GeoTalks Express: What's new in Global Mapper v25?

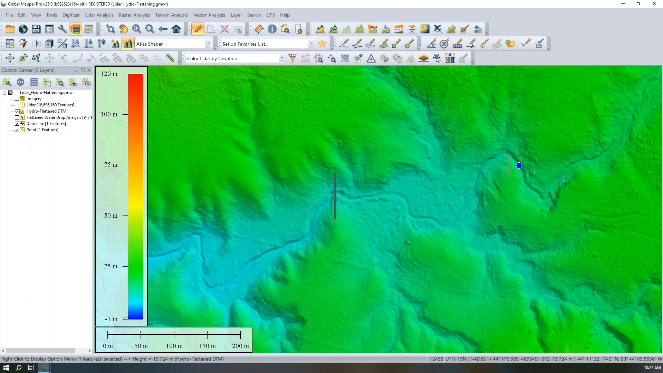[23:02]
So to really get into this and see how it impacts the analysis, I am going to start by making sure I have my point selected here, my flow from point. And I will open the create watershed tool from the analysis toolbar up at the top. I will name my created layer. So I'm not going to include vector features. So this will just be, you know, not including that option. So we can do a little comparison in a moment here.
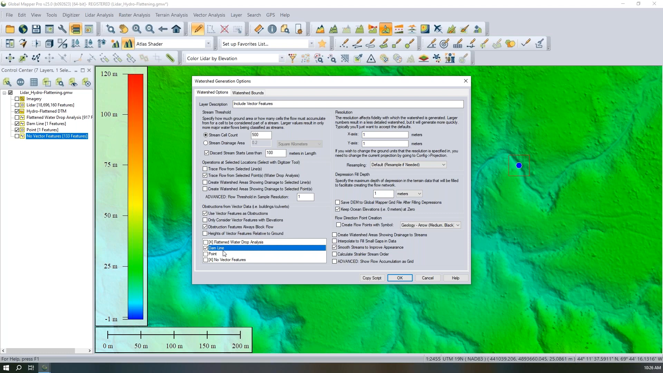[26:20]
Below that, we have the list of vector feature layers that are available in my workspace. I'm just going to work with this dam line that I have here, and with this, I'll click OK. Global Mapper will work through creating our watershed once again. But in this case, since we chose to include that vector feature and made sure that it blocked the flow, we can see that that flow from our start point down this river terminates at the dam, and a new stream is created for the second part of this below the dam or downstream from that.
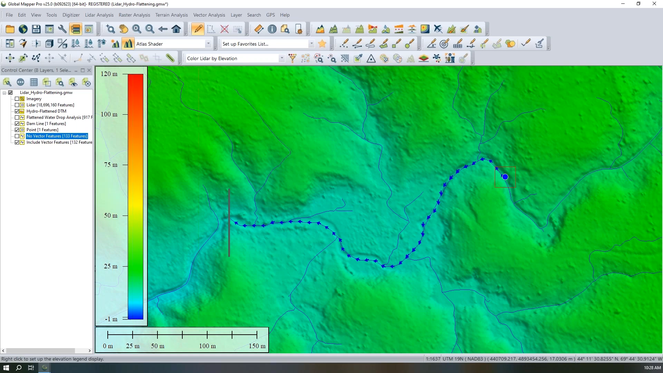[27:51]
So if there are no questions about that watershed analysis tool for the moment, I'll move on to our next bullet here, which is some improvements to the flattened site plan creation tool. to create an optimized flattened site plan. So once again, I'm going to bring up another workspace here. I've got a 2D and 3D view open for this data. We can see this is the edge of a body of water that I've hydro flattened here. I've got a property area that I can select as a vector polygon.
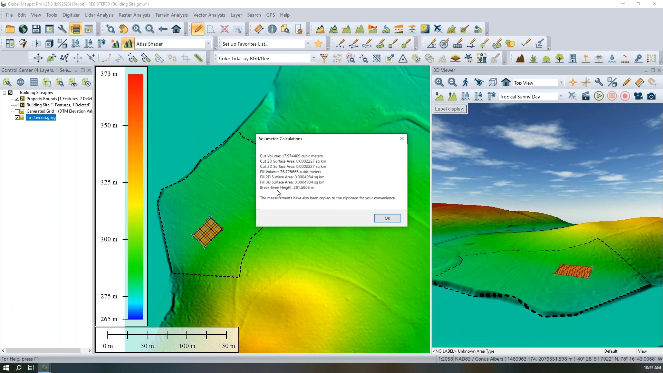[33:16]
So here at the end, I have my volume calculation where I have a cut volume, a fill volume, and some other statistics, including our break-even height or the height of that flattened area.
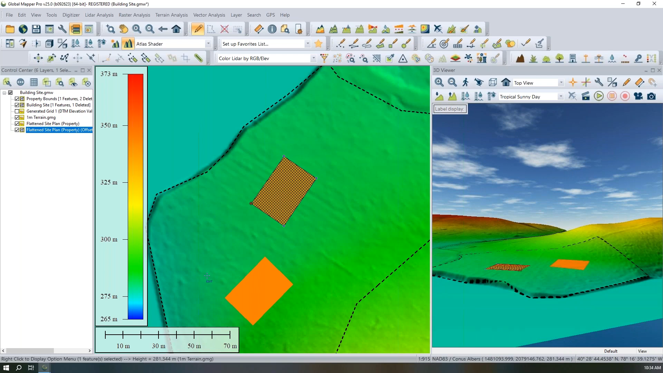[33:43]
I'll turn off the original building site that was ill-placed, and we can see the placement of this new site again in a little bit of a flatter area of this terrain. And then, of course, we have the actual terrain that's created there. It's a little bit hard to see with this shader active, but if I maybe change to
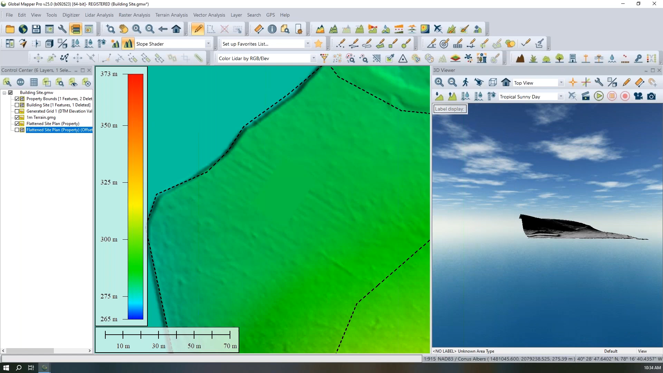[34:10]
a slope shader, we can see that this is a perfectly flat area for that optimized flattened site plan. And Global Mapper has done all the work for us here. I've just decided how big an area I want to flatten, and Global Mapper found the best place for me to place that flattened site plan within the boundaries of this property that we have here.
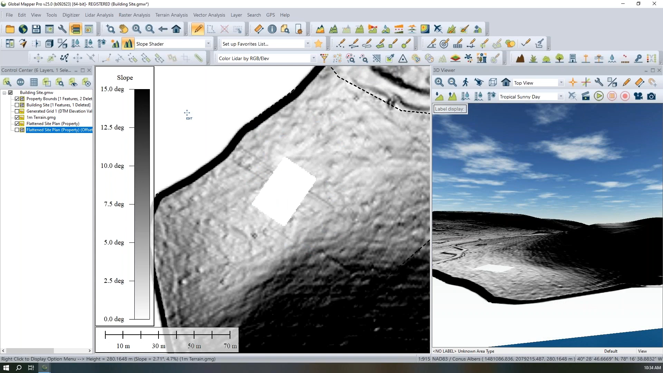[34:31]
So definitely improvement to the flattened site plan tool. Again, that tool is available from the digitizer, advanced feature creation options, and it relies on terrain, an existing terrain layer that is loaded, and a selected polygon feature that you would like to flatten.